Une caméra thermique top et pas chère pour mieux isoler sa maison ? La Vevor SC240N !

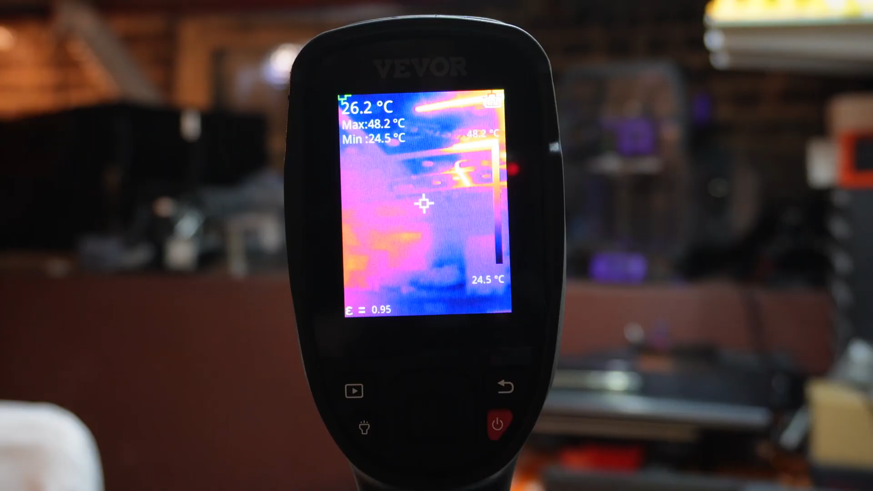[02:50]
On screen: spot 26.2°C, max 48.2°C, min 24.5°C, scale top 48.2°C, scale bottom 24.5°C
alors je vous propose de faire un petit tour de l'interface ici vous avez donc en
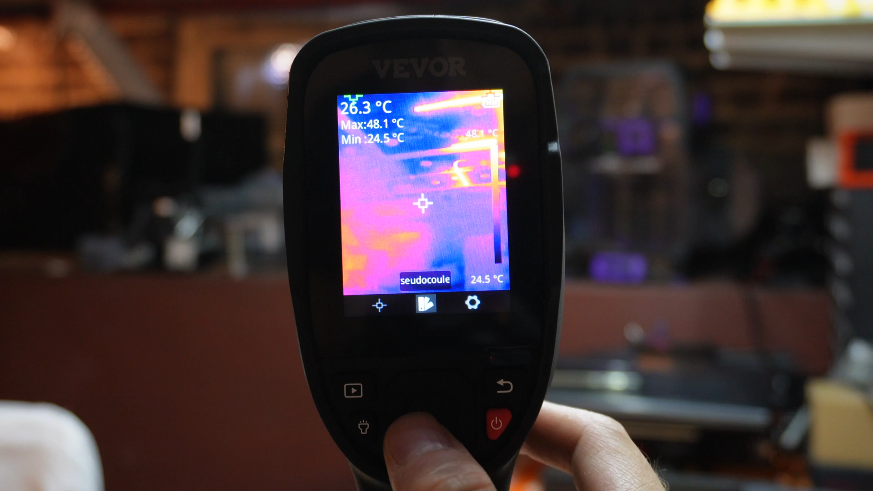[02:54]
On screen: spot 26.3°C, max 48.1°C, min 24.5°C
appuyant sur le bouton au milieu le menu principal qui vous permet d'accéder aux types de mesures et aux couleurs qui seront utilisées alors moi personnellement je préfère utiliser ce type de coloration ça permet d'avoir un aperçu un peu plus évident je trouve des zones froides et des zones chaudes ensuite vous avez la petite roue ici
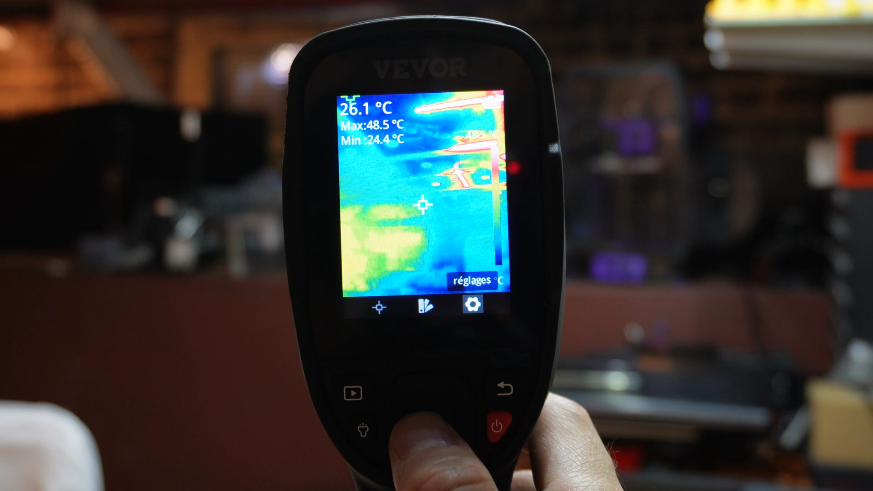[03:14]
On screen: spot 26.1°C, max 48.5°C, min 24.4°C
qui permet d'accéder aux réglages dans ces réglages vous avez donc toute une série de paramètres donc on a les mesures,
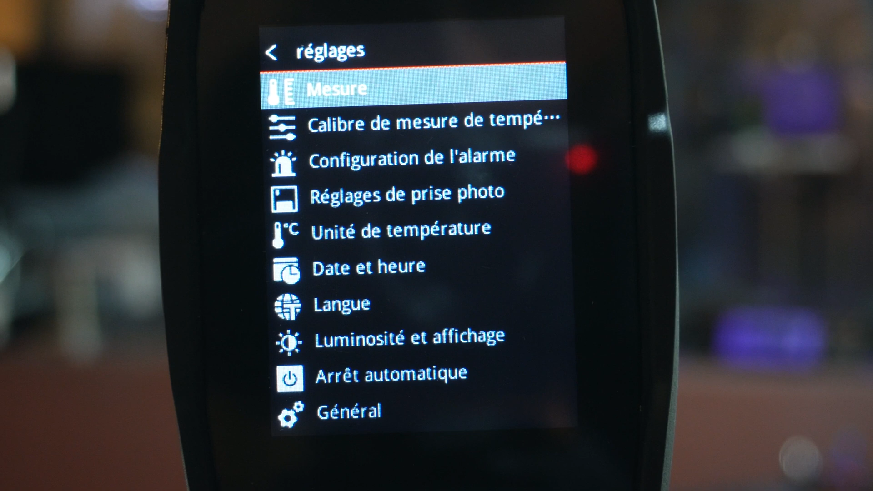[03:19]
les calibrations, la langue donc par défaut moi c'était en français mais vous pouvez changer la langue ici le type d'arrêt automatique donc par défaut ça s'arrête au bout
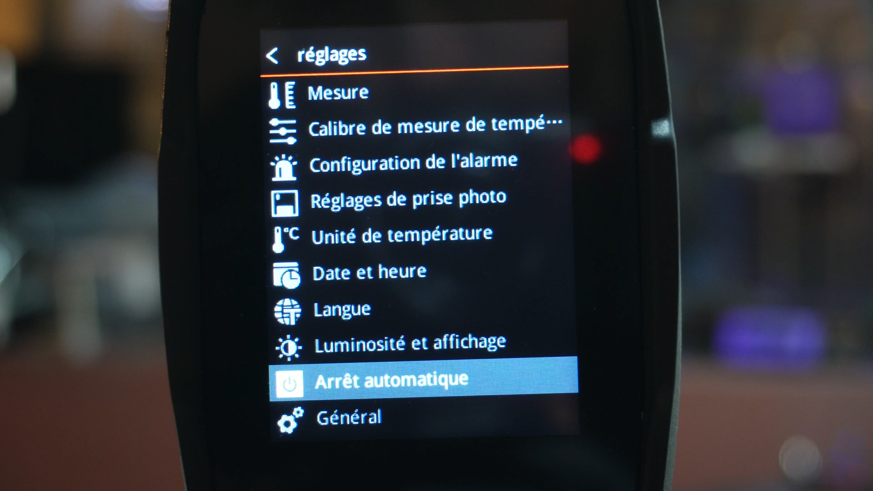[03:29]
de 5 minutes et les paramètres généraux donc réinitialiser tous les réglages ou formater la carte SD
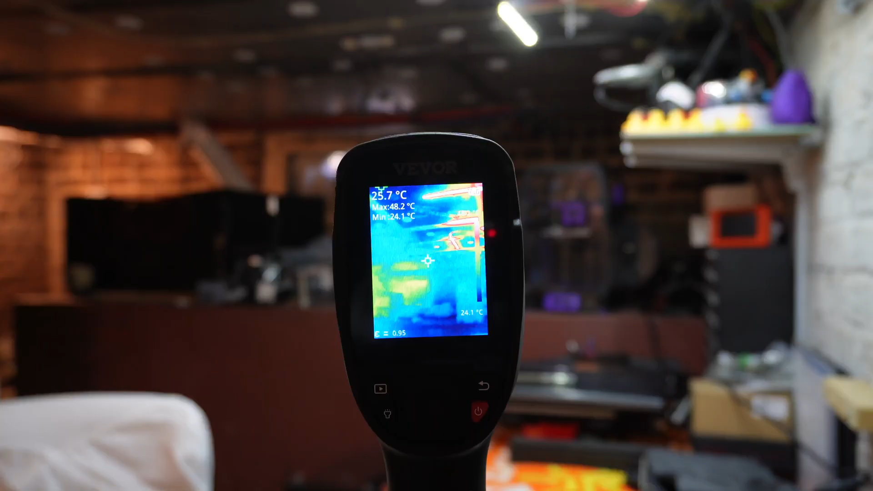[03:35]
On screen: spot 25.7°C, max 48.2°C, min 24.1°C
alors au niveau des boutons principaux vous avez ici tout d'abord la lampe de poche qui permet d'allumer une
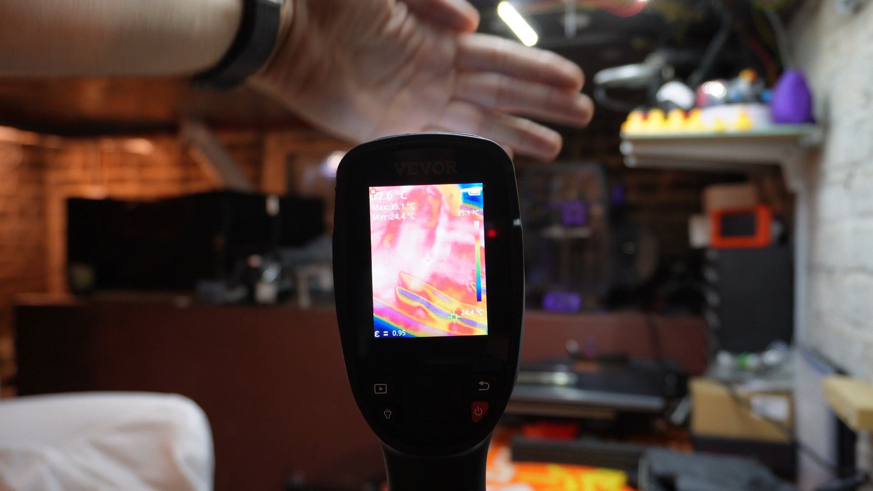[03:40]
petite lampe de poche si jamais vous voulez inspecter des endroits sombres vous avez évidemment le bouton allumage extinction qui est ici vous avez le bouton retour et enfin vous avez le bouton qui permet d'accéder aux photos que vous
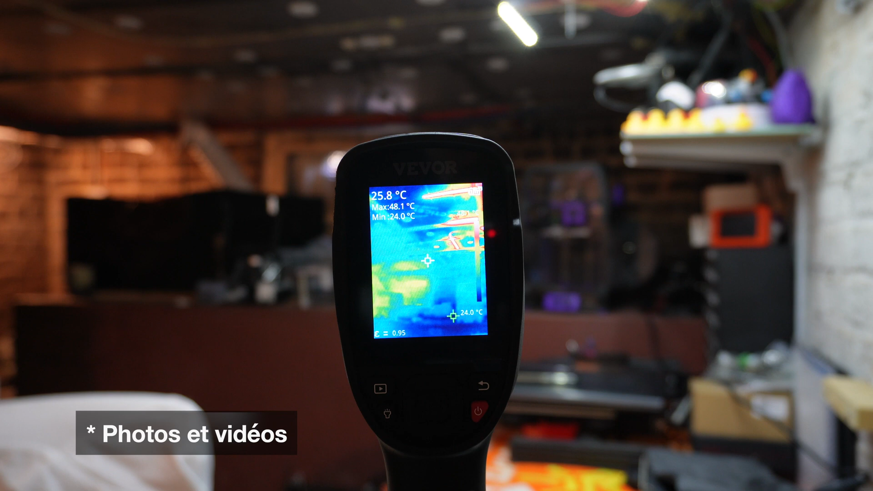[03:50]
On screen: spot 25.8°C, max 48.1°C, min 24.0°C
aurez déjà prises avec l'appareil vous avez aussi une gâchette au niveau de l'appareil ça permet de prendre une photo et
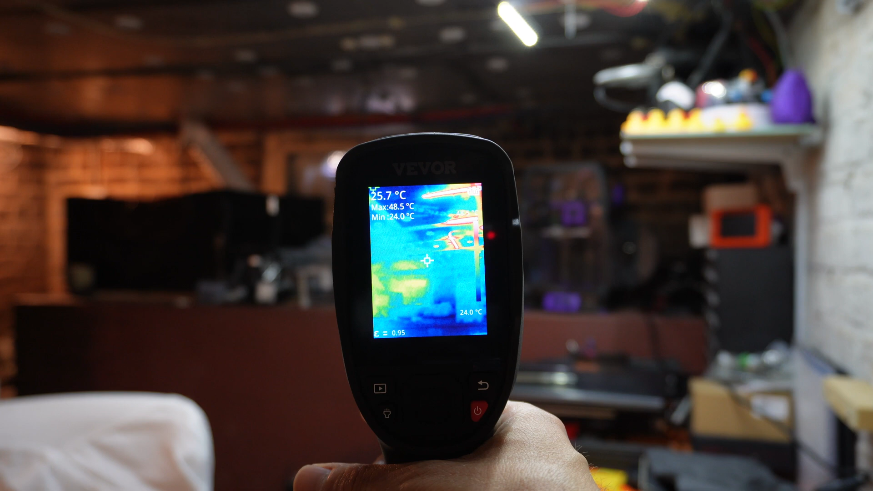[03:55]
On screen: spot 25.7°C, max 48.5°C, min 24.0°C
lorsque la photo est prise vous avez l'option d'enregistrer la photo ou bien d'annuler l'enregistrement
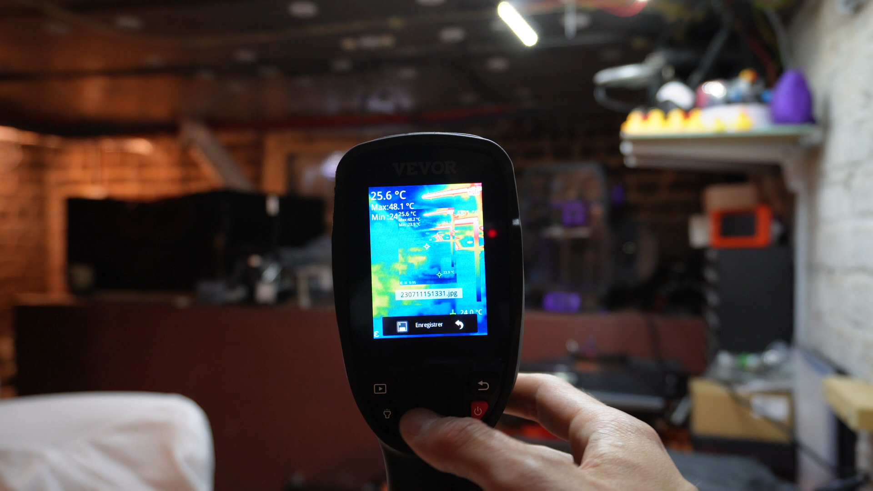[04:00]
On screen: spot 25.6°C, max 48.1°C
donc si vous appuyez sur le carré ça enregistre la photo
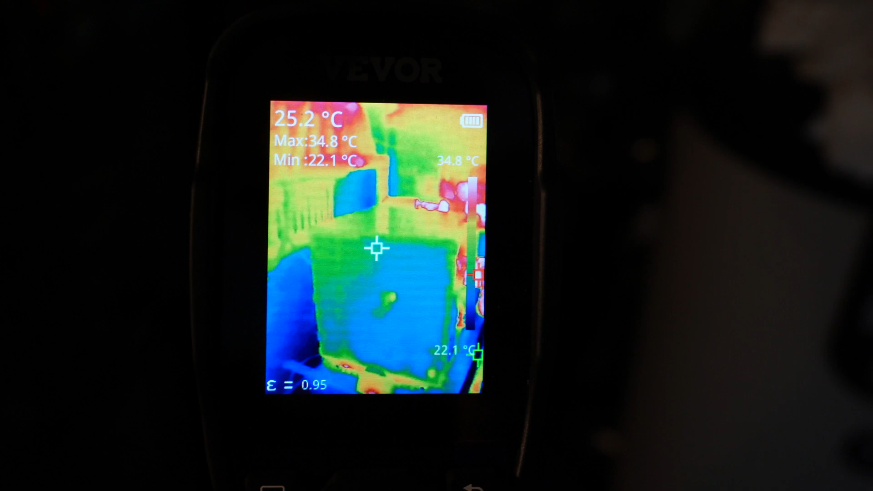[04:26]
On screen: spot 25.2°C, max 34.8°C, min 22.1°C, scale top 34.8°C, scale bottom 22.1°C
Voron on a des zones à 22 degrés donc ça c'est bien, ce sont les murs, c'est normal c'est une cave,
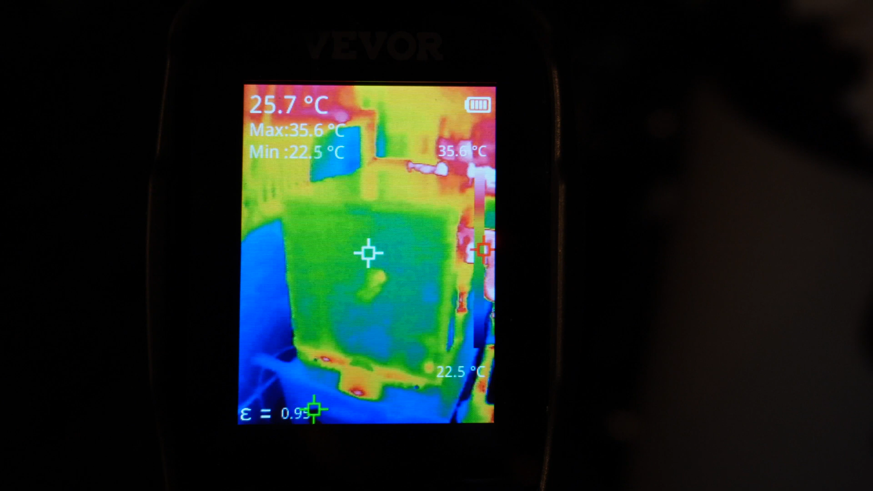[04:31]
On screen: spot 25.7°C, max 35.6°C, min 22.5°C, scale bottom 22.5°C
c'est frais on a 36 degrés au maximum,
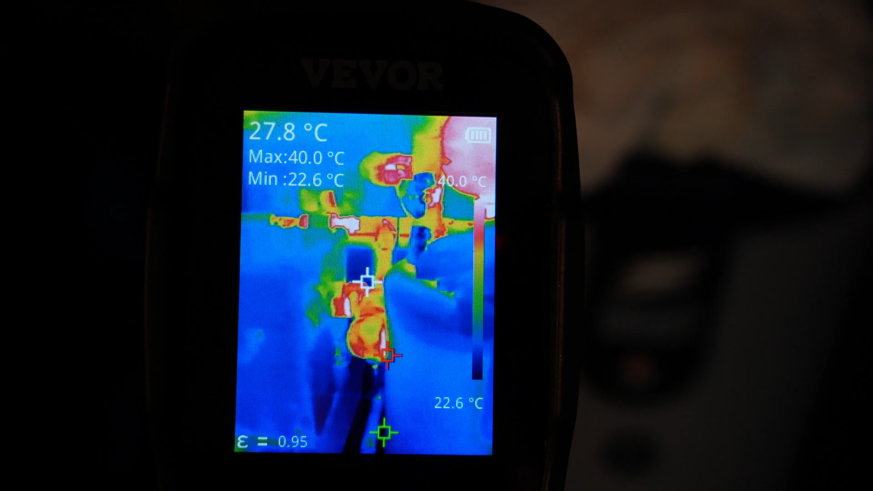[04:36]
On screen: spot 27.8°C, max 40.0°C, min 22.6°C, scale top 40.0°C, scale bottom 22.6°C
39 degrés au plus je m'approche des tuyaux de chauffage alors en parlant de tuyaux de chauffage j'ai donc ici mon ballon d'eau chaude avec
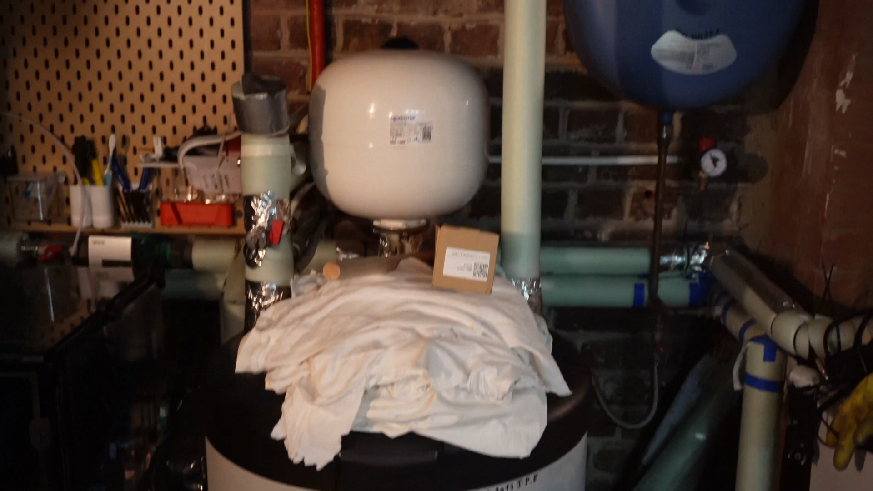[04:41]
tout ce qu'il faut comme installation sanitaire et j'ai notamment ce vase d'expansion qui est donc ici alors comme vous le voyez le vase d'expansion il est en position haute c'est pas vraiment recommandé et on va voir pourquoi alors
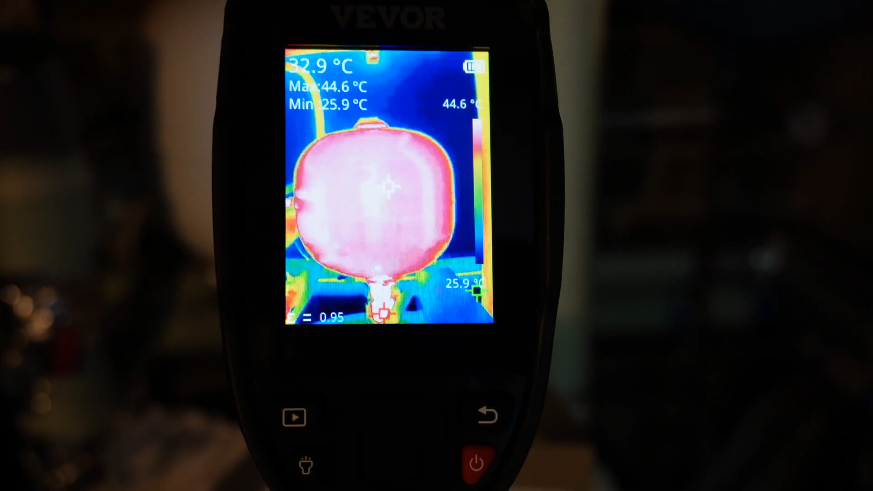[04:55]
On screen: spot 32.9°C, max 44.6°C, min 25.9°C, scale top 44.6°C, scale bottom 25.9°C
quand je mets la caméra là je vois que j'ai un
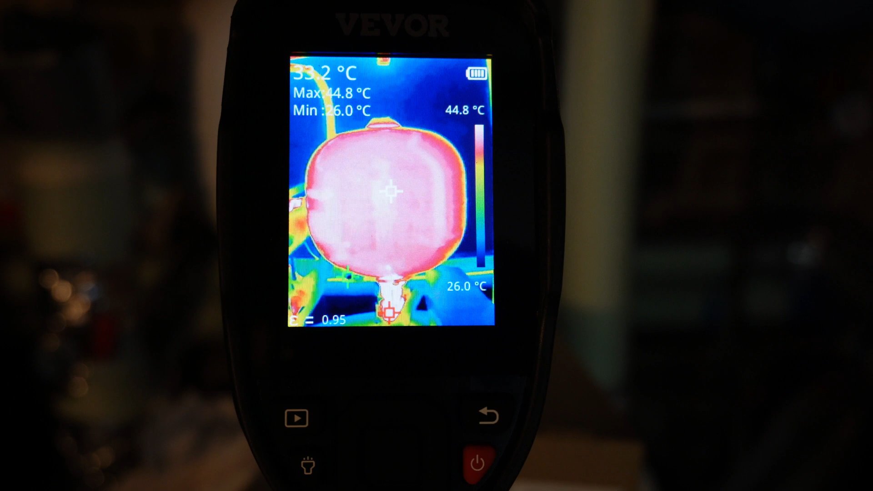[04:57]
On screen: max 44.8°C, min 26.0°C, scale top 44.8°C, scale bottom 26.0°C
maximum de 44 degrés donc au niveau de ce vase d'expansion ça veut
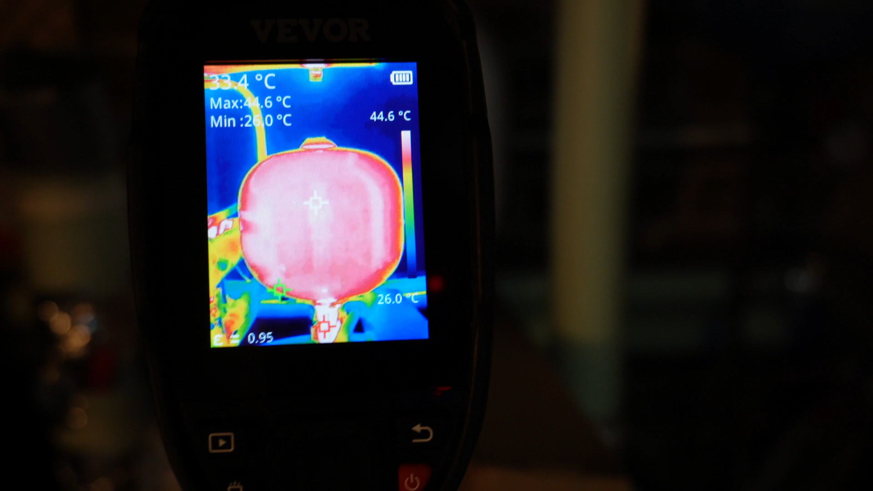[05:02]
On screen: max 44.6°C, min 26.0°C, scale top 44.6°C
dire qu'en gros il y a une grosse perte thermique par le dessus de mon ballon d'eau chaude et
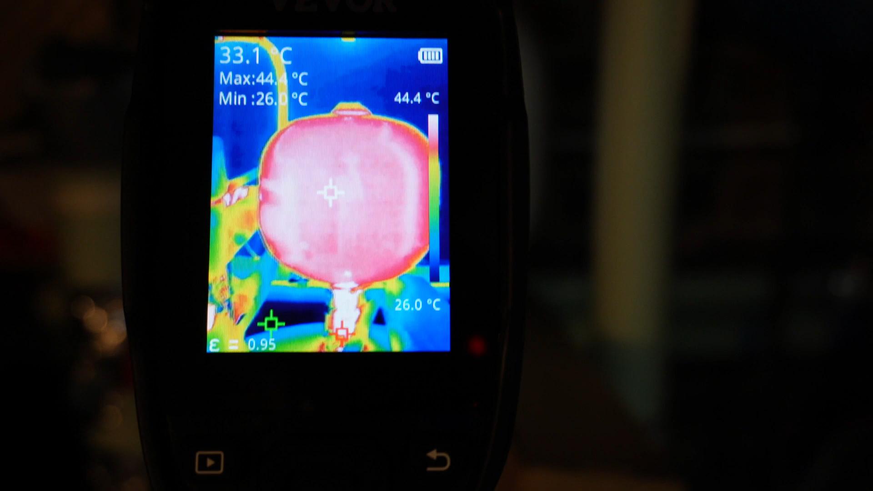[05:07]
On screen: spot 33.1°C, max 44.4°C, min 26.0°C, scale top 44.4°C, scale bottom 26.0°C
ça c'est pas génial malheureusement c'est la conception qui est faite comme ça le vase d'expansion doit
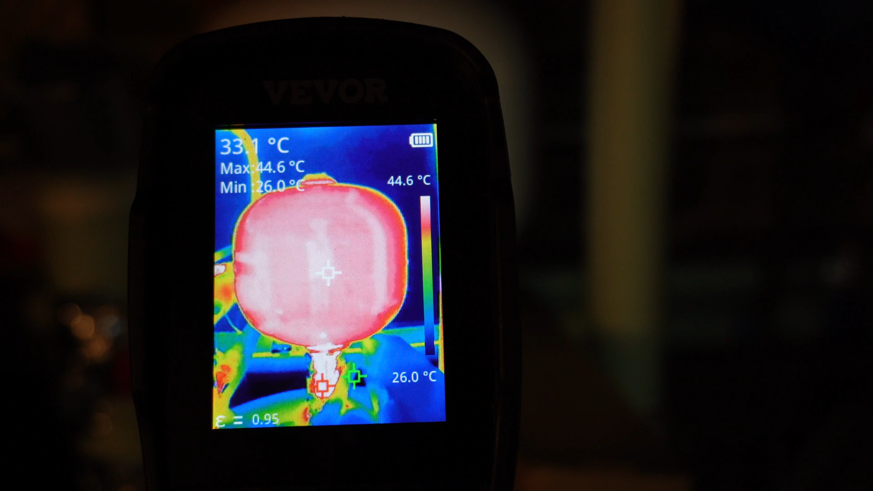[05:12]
On screen: max 44.6°C, min 26.0°C, scale top 44.6°C, scale bottom 26.0°C
être installé au dessus du coup s'il y a des chauffagistes parmi vous n'hésitez pas à me mettre dans les commentaires si vous avez des conseils pour que je puisse isoler ce vase d'expansion ça me serait vachement